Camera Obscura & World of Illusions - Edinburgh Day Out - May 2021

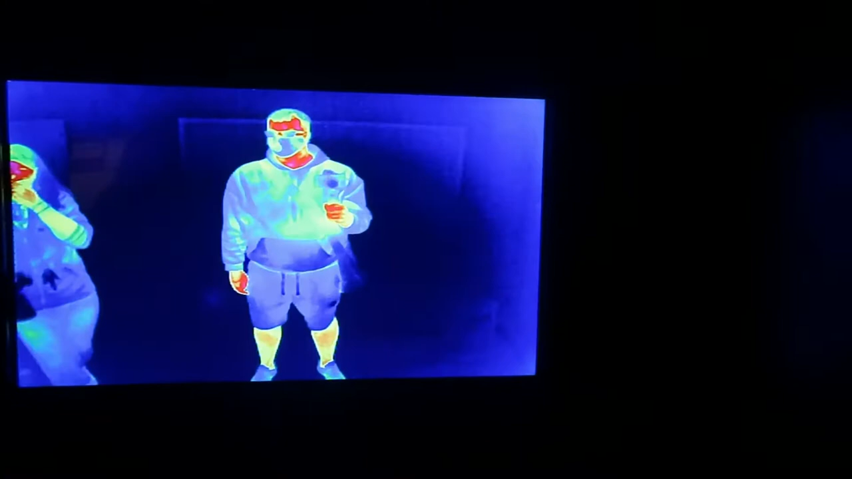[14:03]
But if you lift your hand up, it's all related to your blood circulation. So if you look at the sleeve, you can see my veins. They look quite nicely.
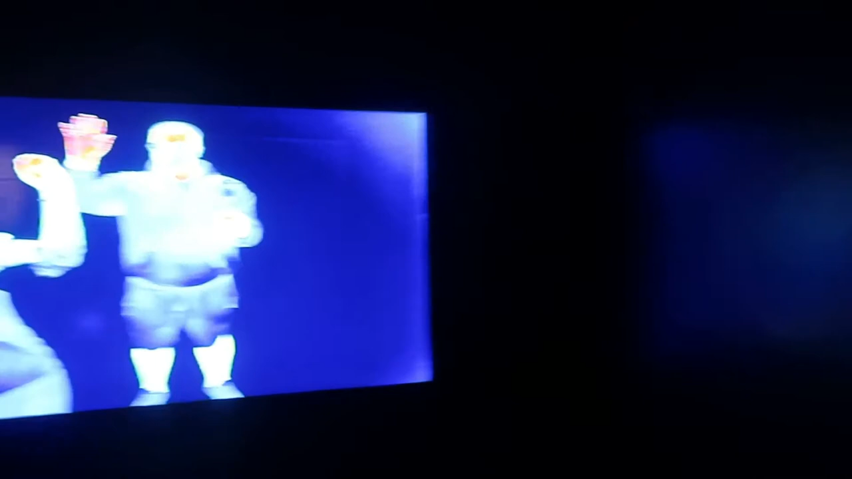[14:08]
This is just for novelty use. So it's not intended for medical purposes.
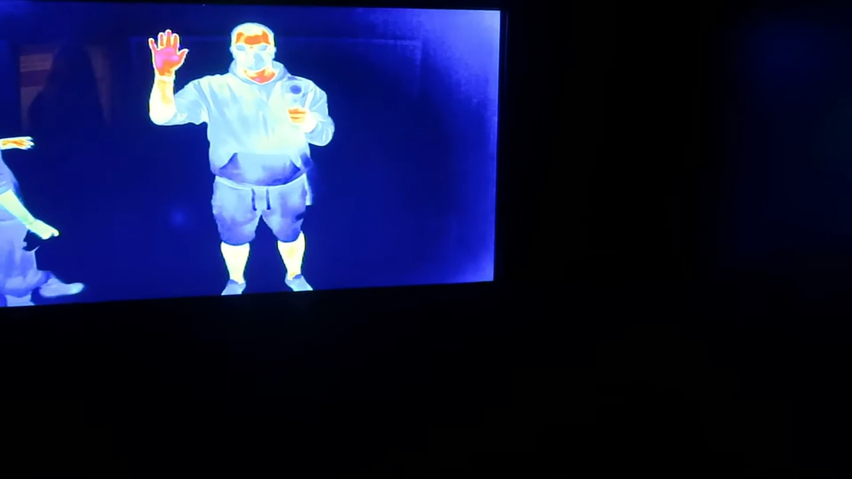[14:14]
However, one lady did find out she had early stages of breast cancer with it. She is in remission.
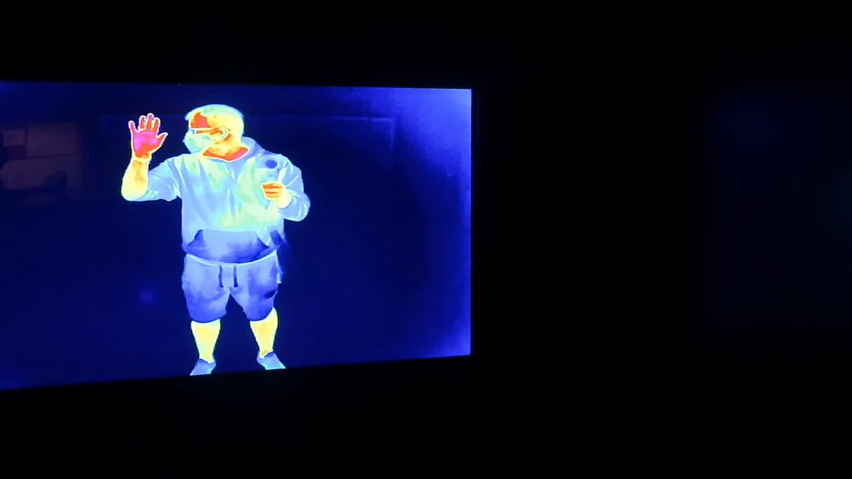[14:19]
She's okay. She gave us full prostitution. That's mental. And you can see pregnancies with it as well.
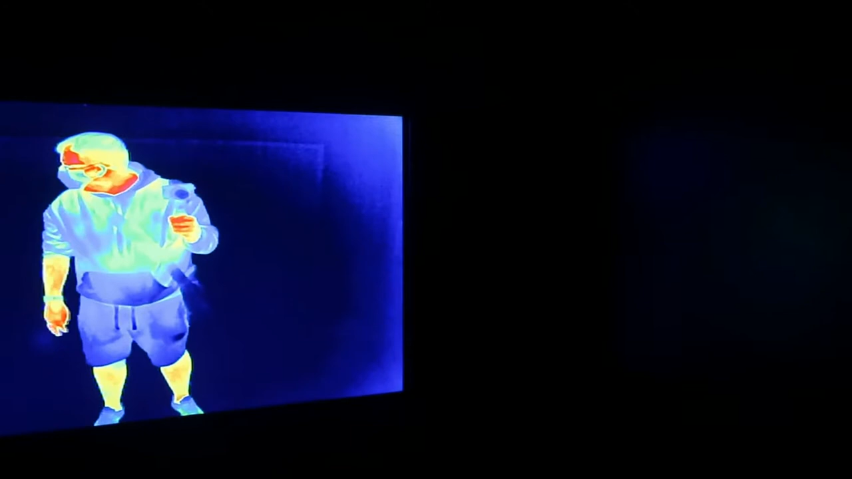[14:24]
I haven't got pregnant. I've been here about six years. And from experience, it's only mothers that are about eight to nine months pregnant.
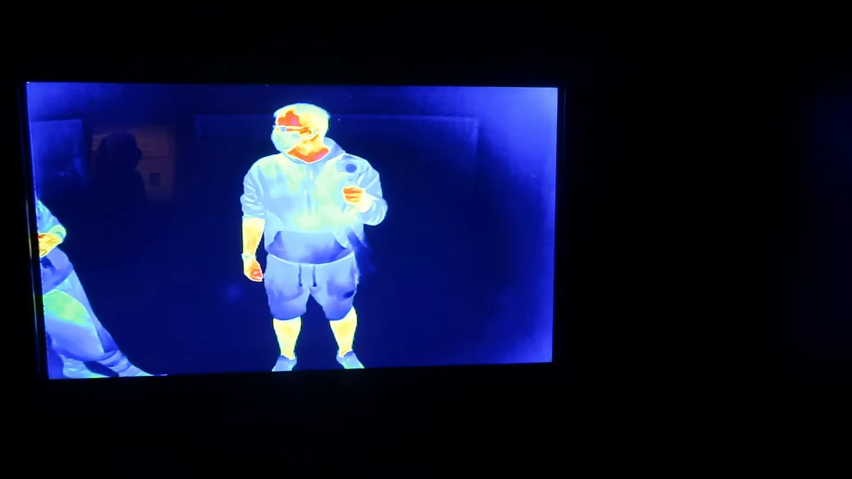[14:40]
Oh, wow. And that was just beautiful. That's amazing. Really, really nice. But don't worry.
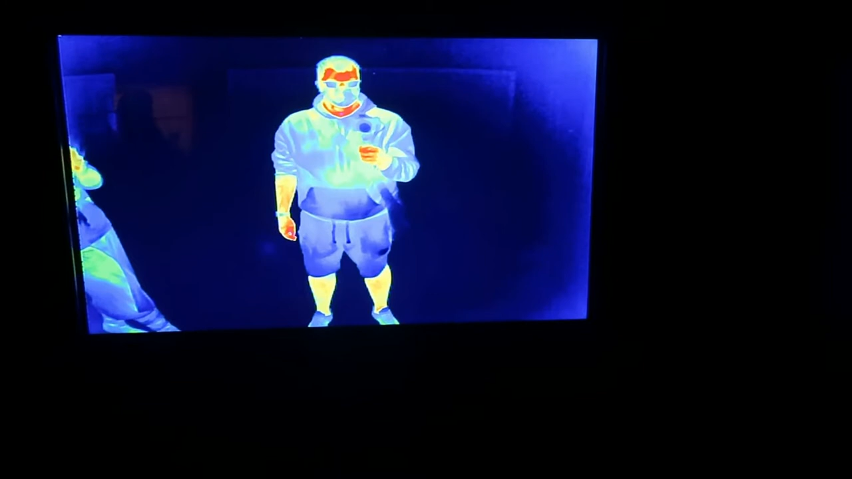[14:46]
If you like a Christmas tree, this is normal. This is healthy.
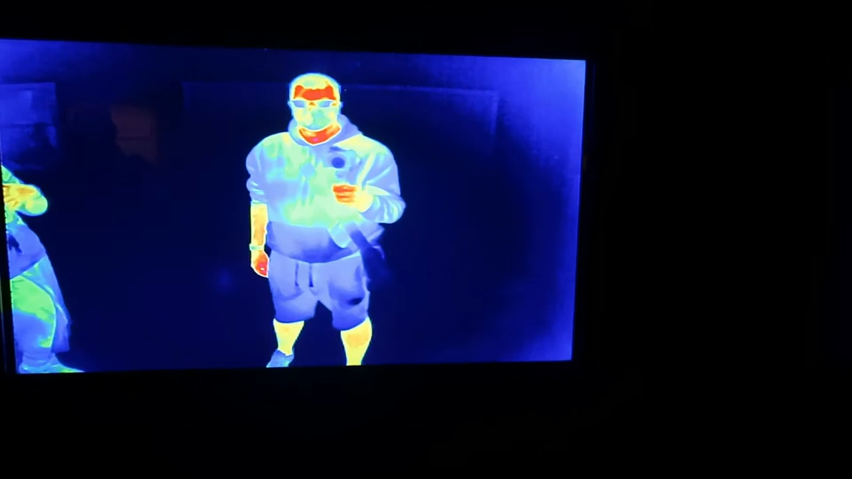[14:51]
But if you do have any questions about why you're glowing a certain way, anything like that, let us know. I will do. I'm going to head up to the fifth floor to sanitize.